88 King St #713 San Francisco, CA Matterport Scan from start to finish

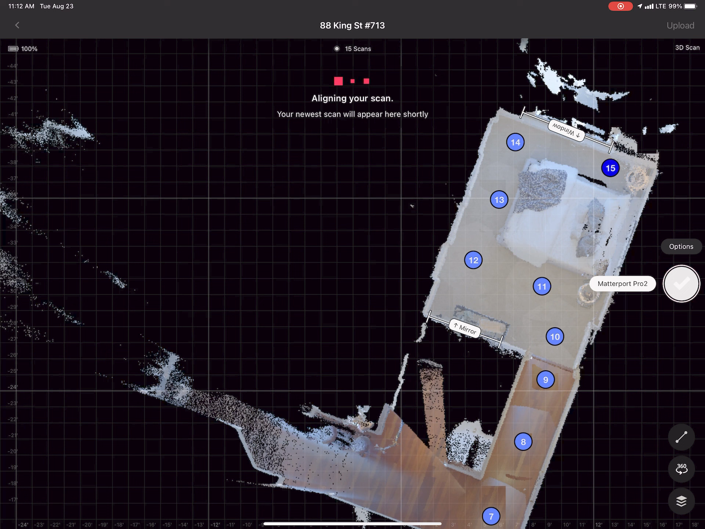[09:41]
Occasionally we'll get errors. But this has worked out pretty well for me so far. This bedroom had two closets side by side. Or it was one long closet with two doors. And so number 16 was scanned with the closet door open.
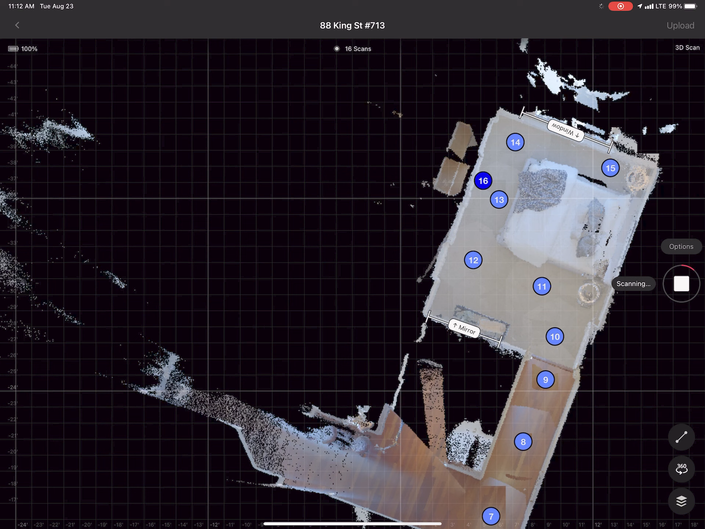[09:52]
And then number 17 here in a minute will be scanned with the other closet door open.
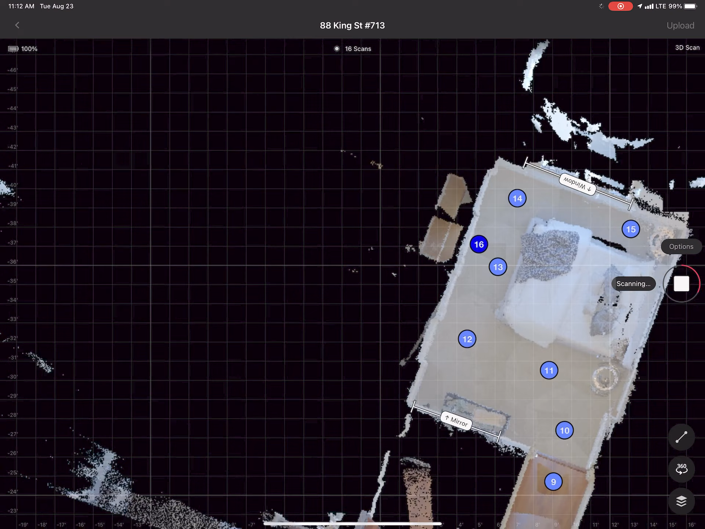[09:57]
And what I do is I hide those scan points on the 3D tour so that people won't be able to click and see what's inside the closet. The advantage is that the dollhouse view is much prettier when you have filled in spaces versus black squares. Another advantage is we're able to get a more accurate floor plan from this.
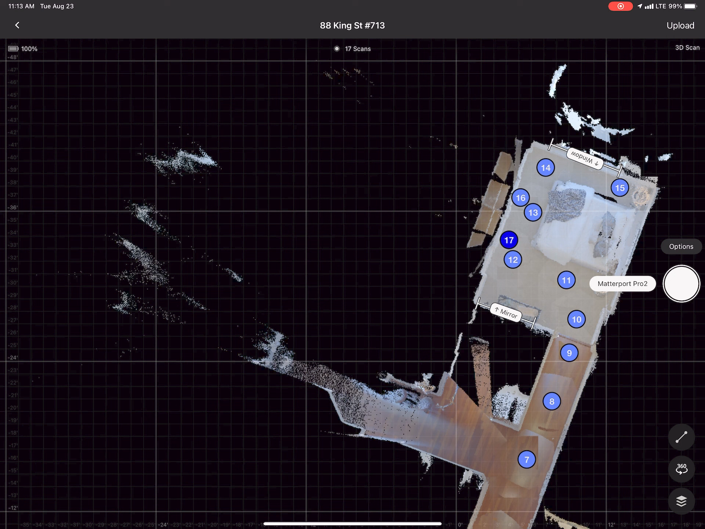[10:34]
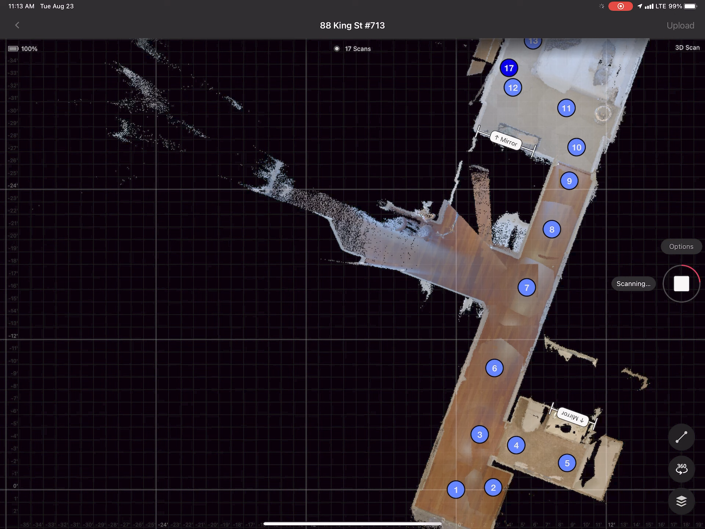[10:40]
So now that I've finished that bedroom, I'm marking the reflective surface of a closet door right here.
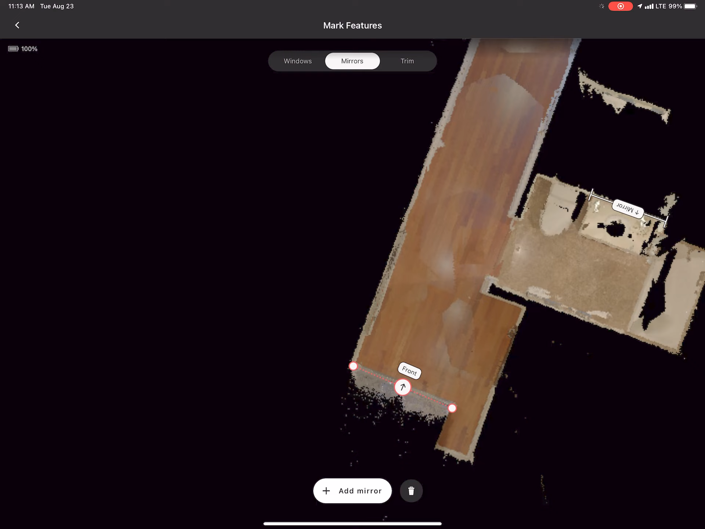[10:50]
And then I'm going to continue down the hallway from number 7, which leads into the kitchen area.
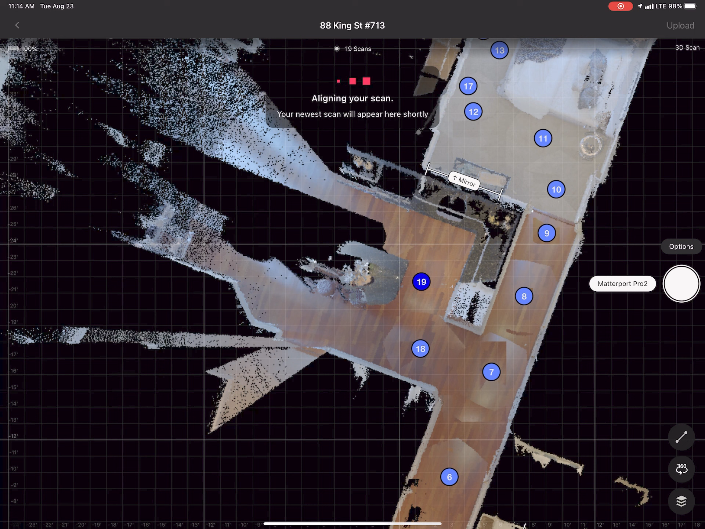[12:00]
As I go, I occasionally like to preview scans to make sure that I'm not in any mirror reflections. So that's probably what I was doing right there.
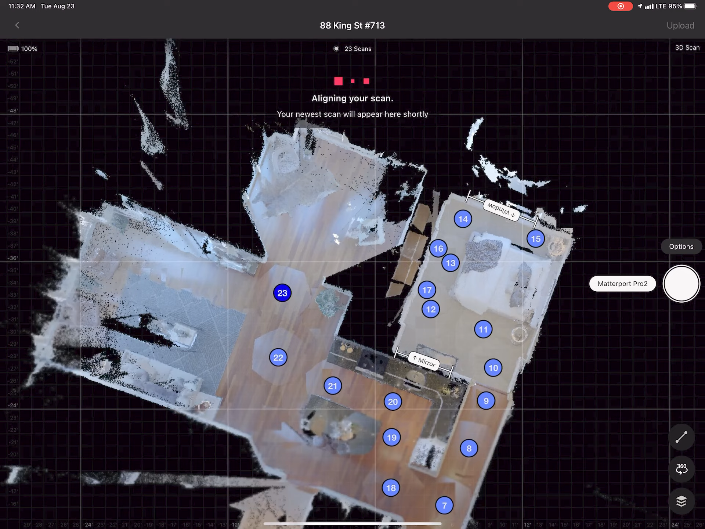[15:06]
Thank you. As I was saying earlier, I like to mark as I go. So here I'm marking various windows.
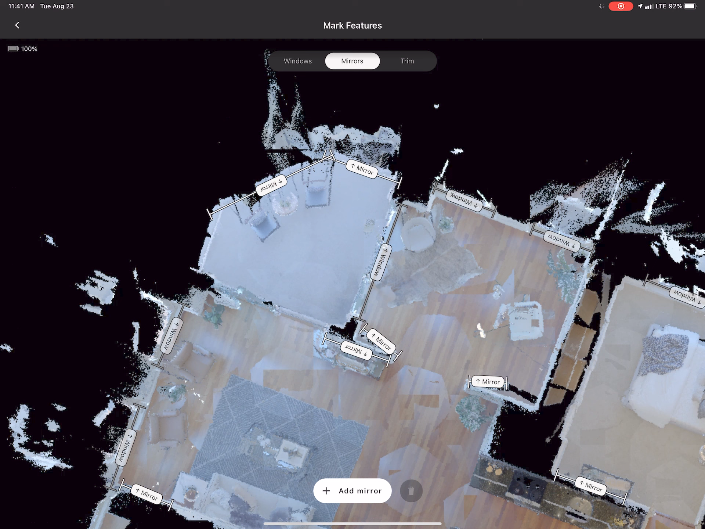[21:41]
The splatter is what I call it, anything past that mark. Now I noticed one of the markings that I did, the mirrors pointed outward. I'm going to fix that and have it pointed inward and re-upload the scan to iGUIDE for processing.
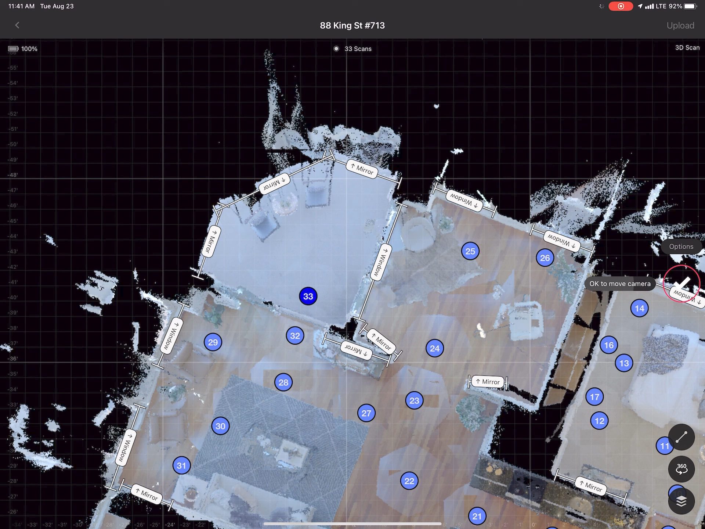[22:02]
These were pretty neat scan points, number 34 and 35.
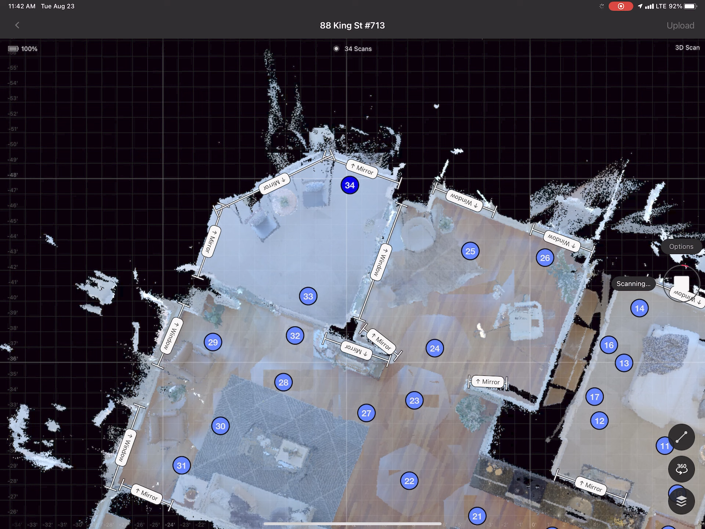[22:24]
I was able to raise the tripod and scan it right next to the railing, so you can really get some nice view shots if you go to those scan points on the 3D tour.
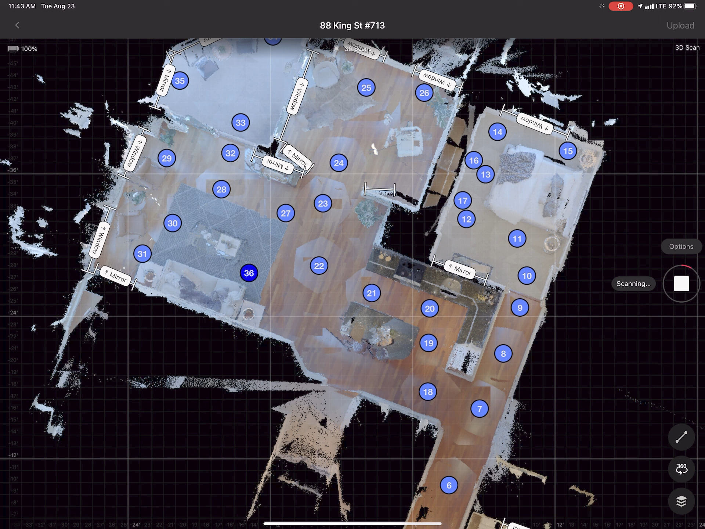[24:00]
Now I probably had enough scan points in the living room, but I wanted to kind of complete the path going towards the primary bedroom. And so 36, 37, 38 is all gonna be fill-ins going towards that primary bedroom path.
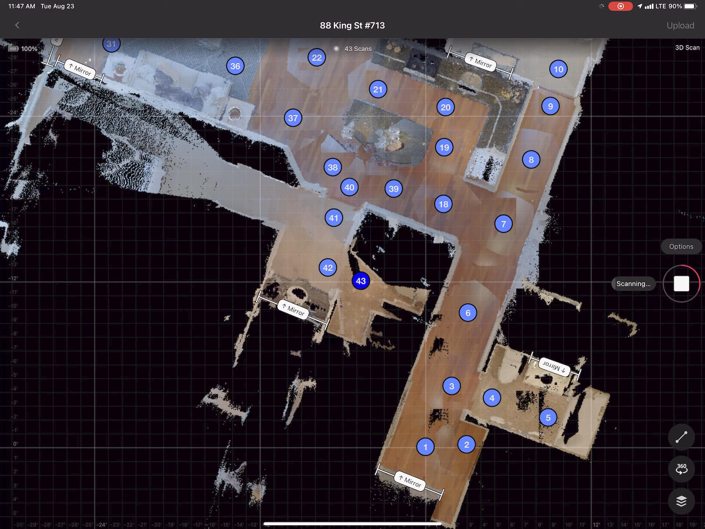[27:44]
And the doorway opened towards the toilet and shower and partially blocked the shower. So I had to get kind of creative with the scan points. And you'll see as I'm adding to it, and then you'll be able to click on the link in the description to the actual 3D tour and see what that looks like. And how I processed that, how I worked around that door.
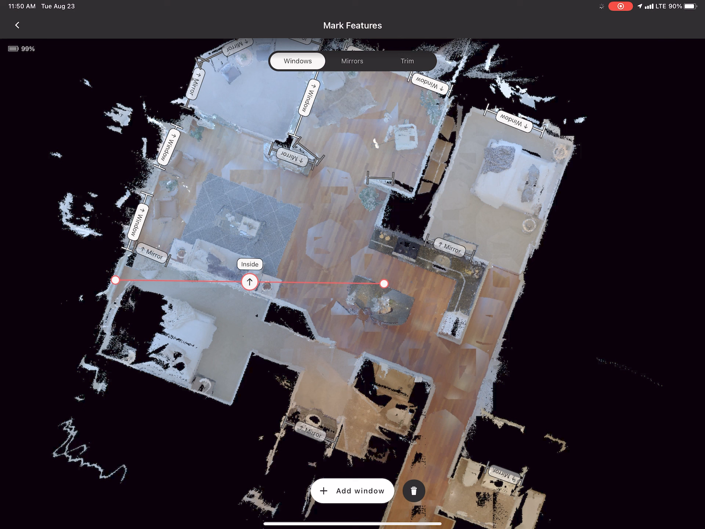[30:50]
Here we're in the primary bedroom, and windows marked. There's a big mirror along this headboard that I'm gonna mark.